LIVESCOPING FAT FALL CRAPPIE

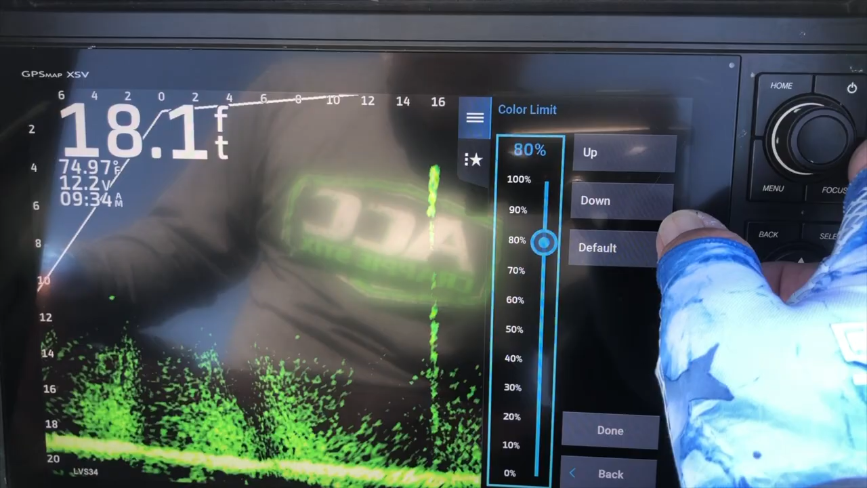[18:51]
On screen: depth 18.1 ft
Maybe I can still see a fish swimming around if they're down that deep.
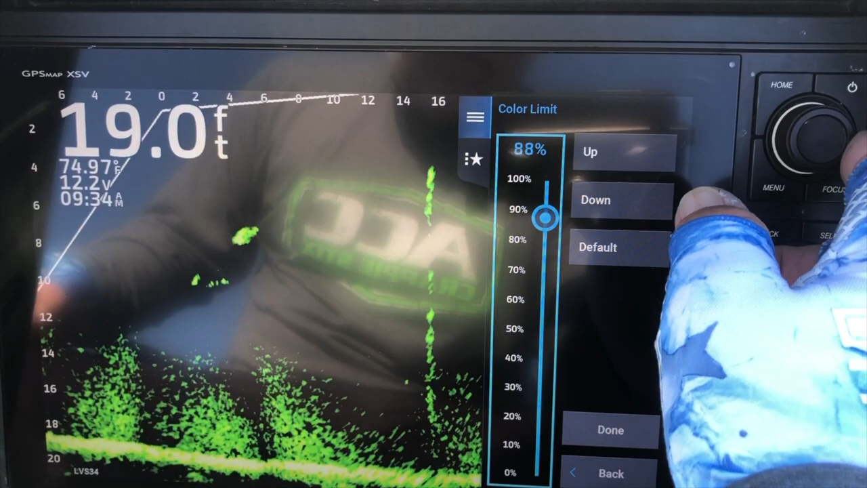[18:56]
On screen: depth 19.0 ft, water 74.97°F
If they are, then I'll have to tweak it again. So we'll put it on about, let's see, 80, around 80, 81. Is that enough?
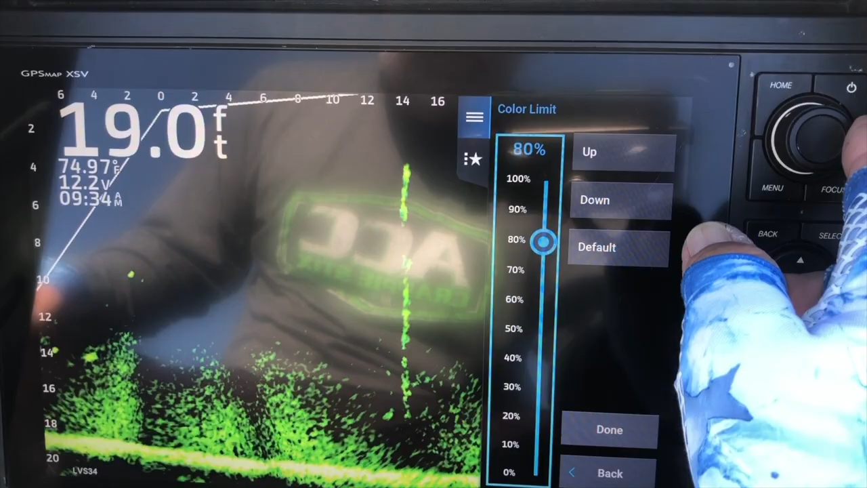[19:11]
On screen: depth 19.0 ft
We'll go with 80, I think.
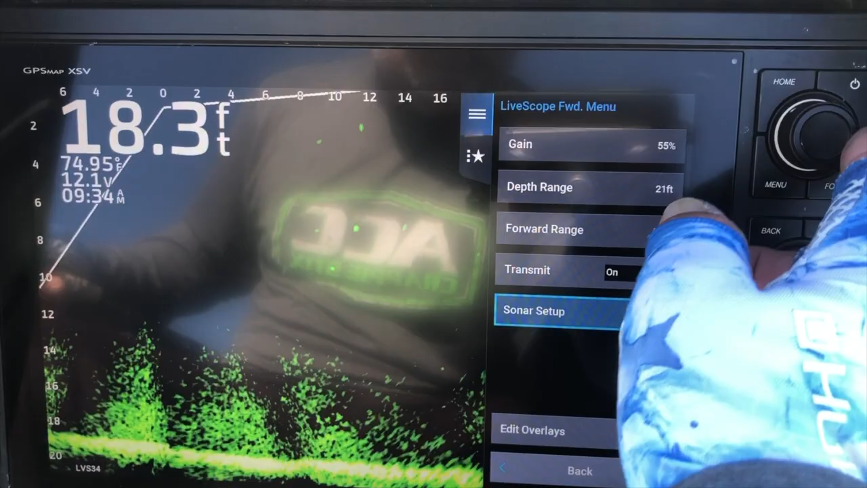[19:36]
On screen: depth 18.3 ft, water 74.95°F
See what we got around here.
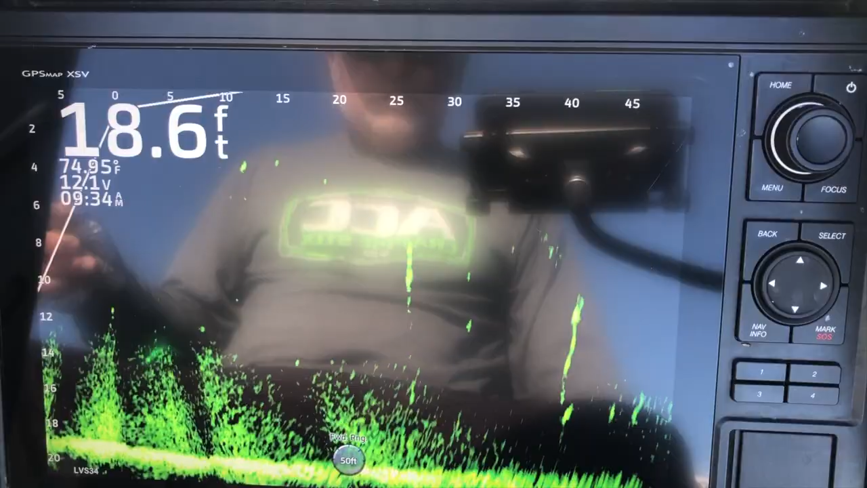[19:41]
On screen: depth 18.6 ft, water 74.95°F
Right there. Okay, I was short. I'm gonna pitch again. I like to see that jig glide into him like this.
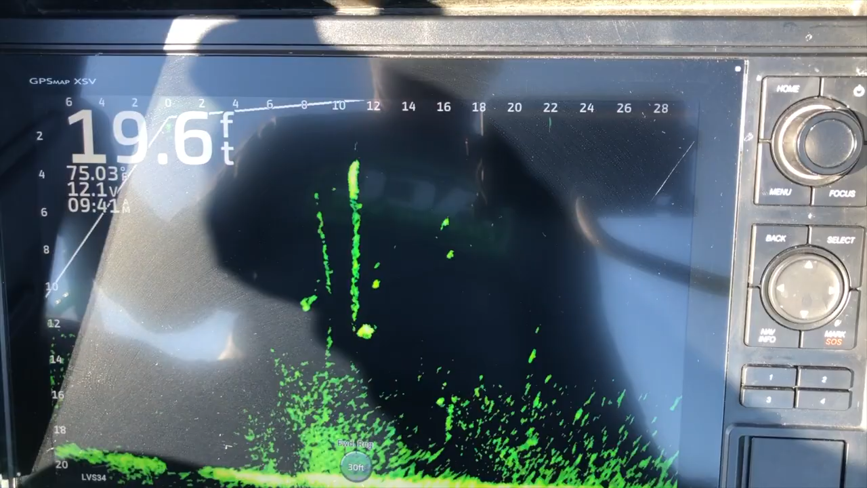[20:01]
On screen: depth 19.6 ft
And I'm still trying to figure out the presentation and color that they want today. They didn't like the drive-by, so I'm going to try a real slow descent right there.
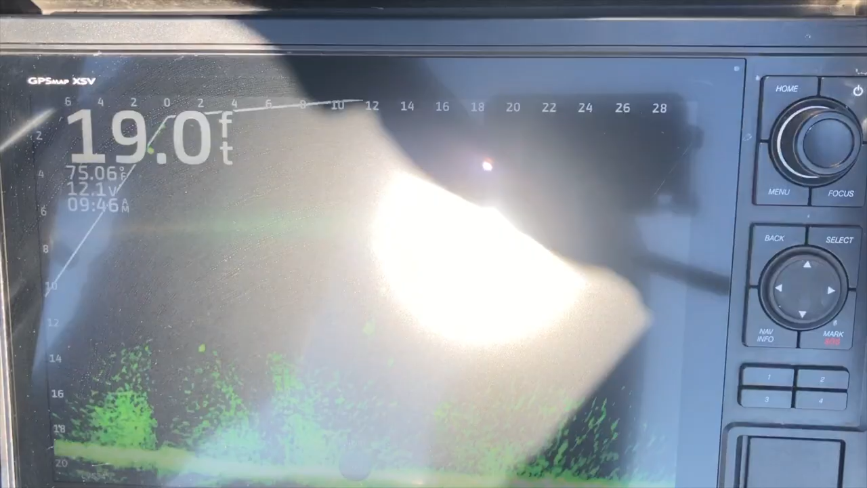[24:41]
On screen: depth 19.0 ft
Come on. Come on, man. Okay. There's the jig. There's the fish. Bring the two together.
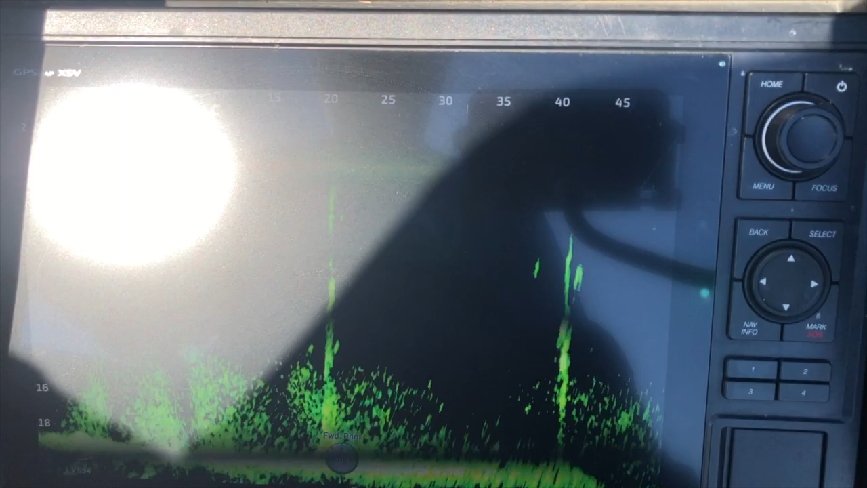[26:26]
And don't get me wrong, guys, there's nothing wrong with the minnow game. But
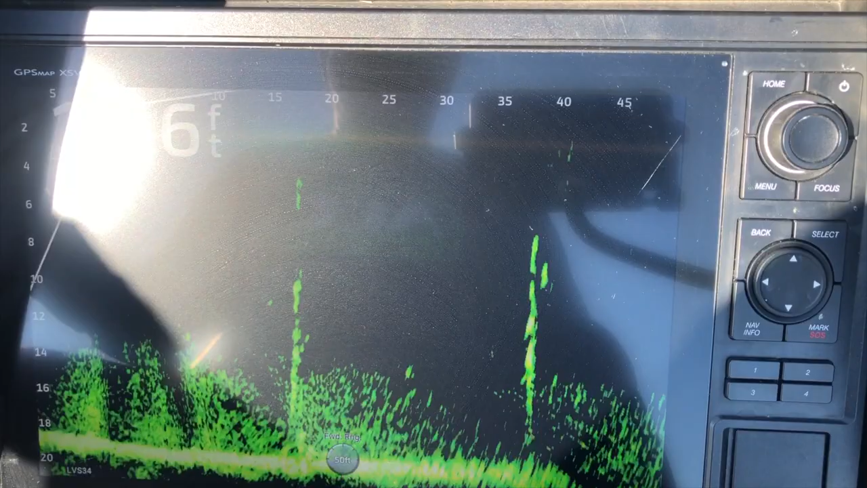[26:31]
I like the jigs. That's a good fish right there. We need to get him in the boat.
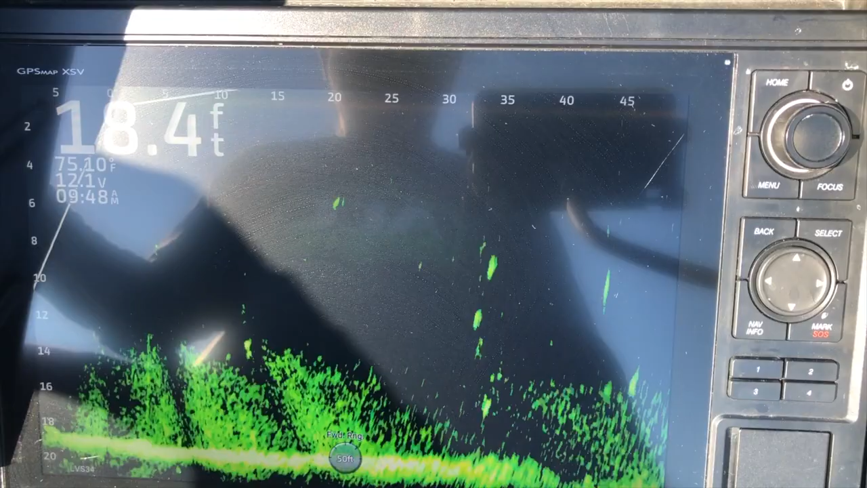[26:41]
On screen: depth 18.4 ft
We need him in the boat. So I did the latest update for the chart plotter. Got the LVS 34. I like it. I like it. I held off from the reports. Everybody, the majority of people were not liking it. And who knows, maybe Garmin cleaned it up.
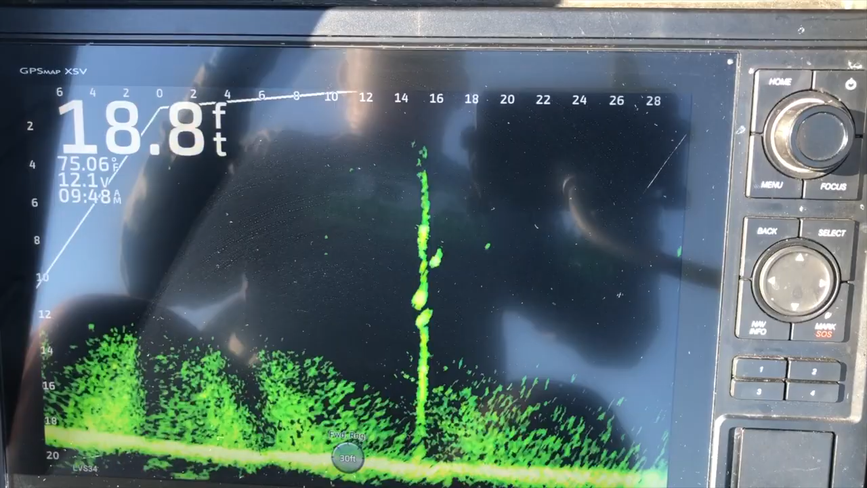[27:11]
On screen: depth 18.8 ft, water 75.06°F
Let's see, we need a fish in the boat. We really do. I might be like my buddy Mike.
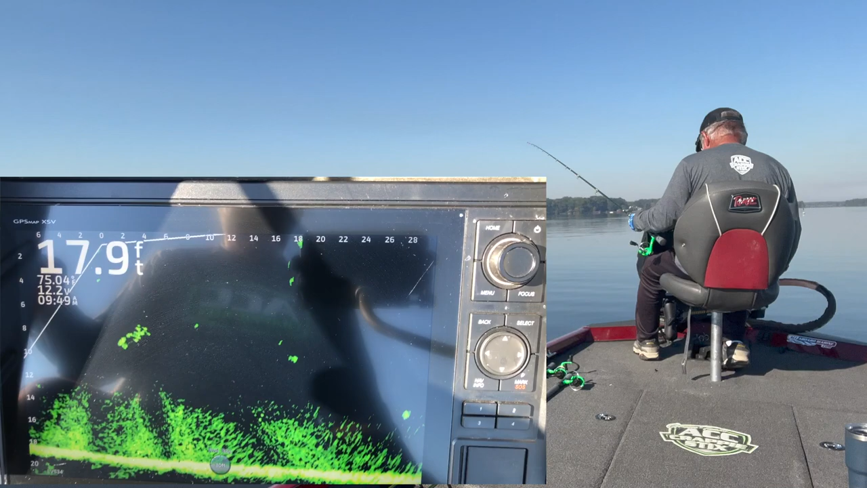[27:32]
On screen: depth 17.9 ft
Old Mikey. Maybe I've got the spirit of Mike has got on me. Can't have that. Got one looking. There he is. Get on there. Come on up. We got that spirit of Mike off of me anyway. Look at him fight on that screen. Ain't that pretty? Okay. Oh,